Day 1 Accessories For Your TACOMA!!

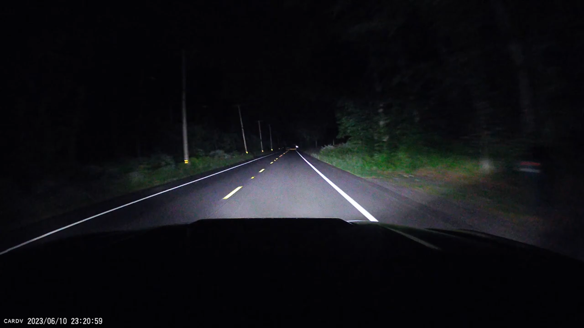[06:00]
here's some footage from my fit cam max dash cam driving at night you can see when the high beams are on the fog lights turn off so you can see the change of pattern as well and show you the difference between the fog light housings
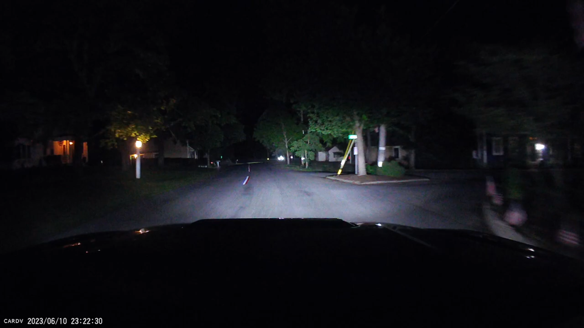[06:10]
and how well they cast a wide beam at night as expected but these work great